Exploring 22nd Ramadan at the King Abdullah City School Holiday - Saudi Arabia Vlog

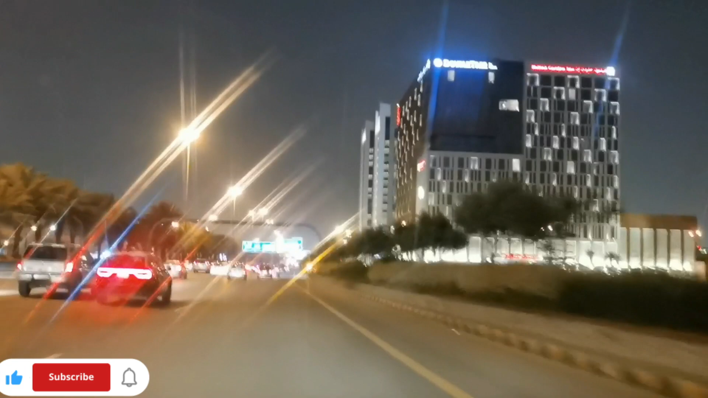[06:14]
देरी है बोलते इसको, देरी मेन हाईवे। देखो पुलिस गाड़ी,
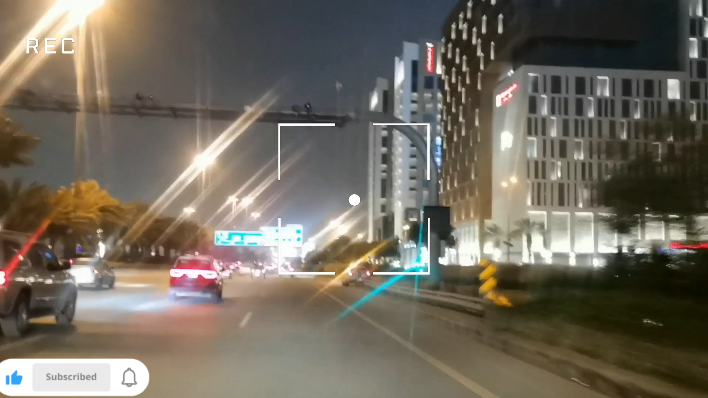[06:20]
1-1 किलोमीटर पे पुलिस नजर आ जाता सऊदी अरब में, देखो पुलिस, ये भी सुरता गाड़ी,
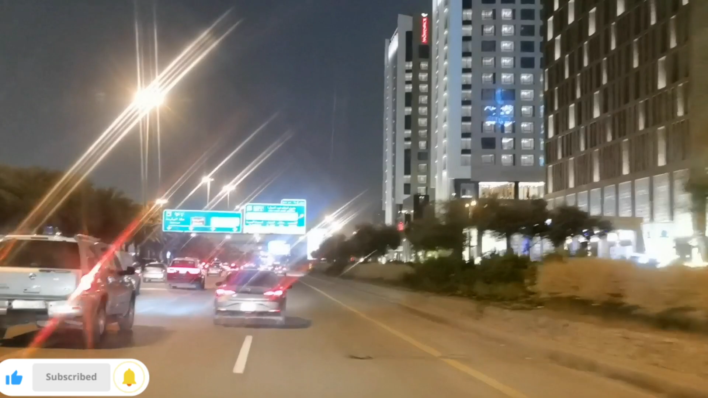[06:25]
आगे जो है 911 ब्लैक पुलिस वालों का गाड़ी जा रहा।
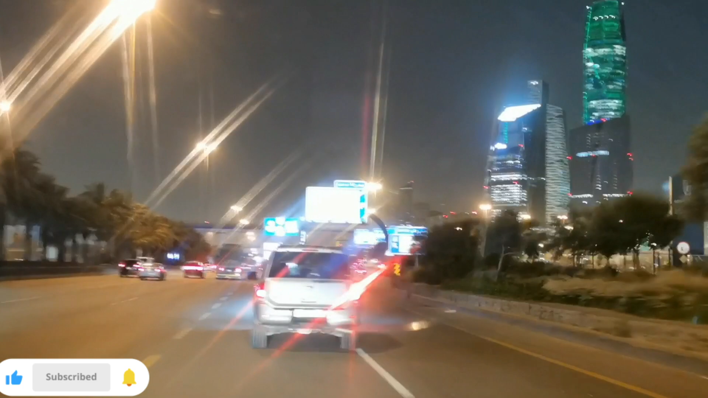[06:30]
ये किंग अब्दुल्ला सिटी के बिल्डिंग में जो है ग्रीन लाइट दिया, देखो आज तो हर दिन इधर पे लाइट चेंज होता है किंग अब्दुल्ला सिटी में।
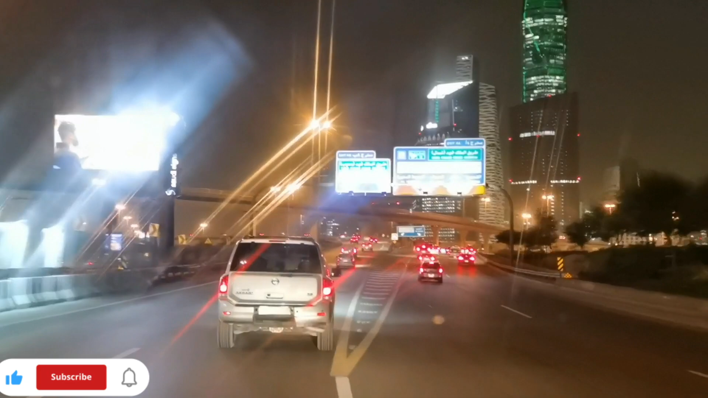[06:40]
तो आ गया हमारा जो ये राइट जो जा रहा, ये मलिक फात को सीधा जाता, और वहां से अगर आगे जाके राइट ले लिया तो मेरे रूम पे भी वापस जा सकते हैं।
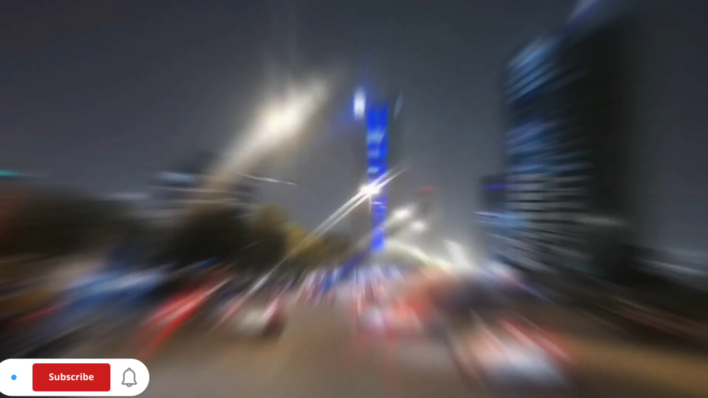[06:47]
नीचे उतर गया तो मलिक फात आ गया,
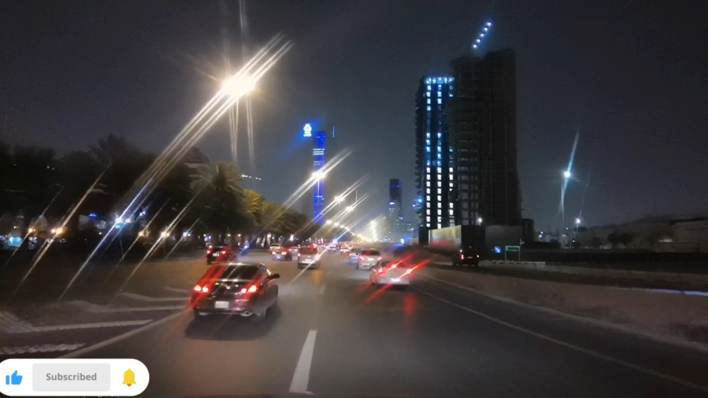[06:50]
तो अभी मैं आगे जाके राइट लेना समझो, तो कहाँ पे राइट लेना, किंग फहद ब्रांच रोड, अब्दुल्ला किंग अब्दुल्ला के पास ही राइट लेना पड़ता आगे। ये आ गया हमारा अल राजी बैंक, आगे टावर, माशाल्लाह नाइट का व्यू।
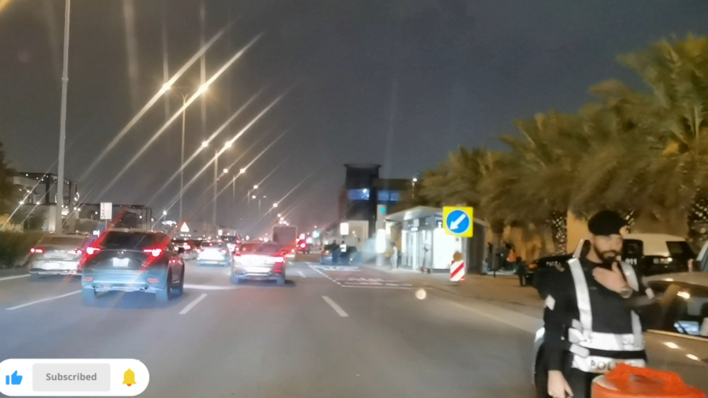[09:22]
गन गिन प्रिपरेशन, गन के साथ ही रहते हैं, डेंजर लोग रहे, बाप रे बाप, देखो किसी को अटका लिया इधर, ए जामन,
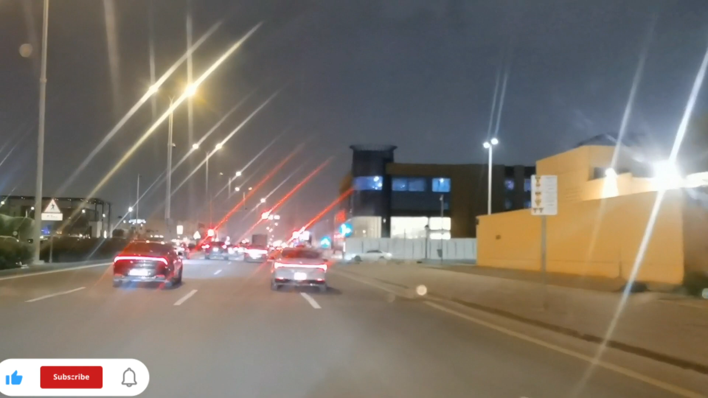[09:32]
और फाइन मार रहा कि वो 3-3 लोग, किसी को मसरी होगा शायद या सुधानी होगा, उसको लगा लिया समझो। अगर चेकिंग चली तो ऐसा चलती, इधर डेंजर चेकिंग है भाई, हमारे को कोई नहीं पकड़ता,
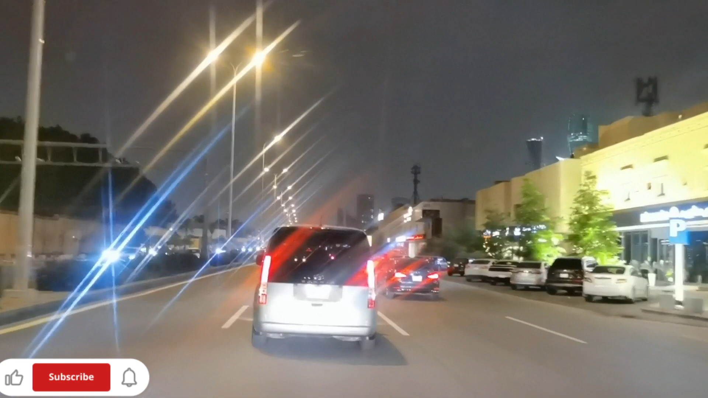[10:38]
इधर कुछ भी कर सकता वो, ये कोई जा रहा नहीं सतरिया कार वाला, ये पहले 80 का रोड है, वो मोबाइल देख के चला रहा लगता।
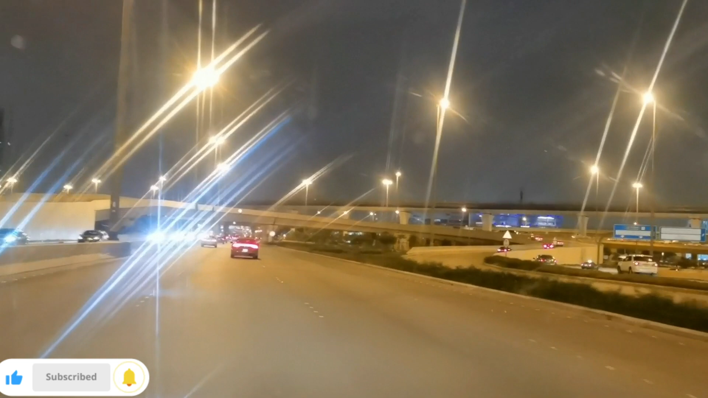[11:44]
देखो गाइस रोड कैसे जा रहा है, कैसे जा रहा है, कैसे आ रहा, एक यू टर्न के लिए है, एक सीधा जा रहा है, एक मलिक फात के लिए जा रहा, और पागल हो जाता आदमी इधर, कंटाल हो जाता,
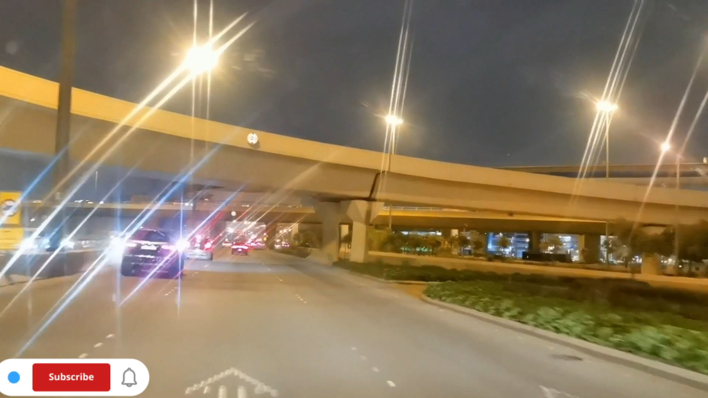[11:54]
दिमाग खराब हो जाता, एक एक बार कंफ्यूज हो जाता रोड। अभी देखो सीधा गए तो भी मैं अब्दुल्ला किंग अब्दुल्ला रोड को जा सकता हूँ, अब्दुल अजीज रोड को जा सकता हूँ,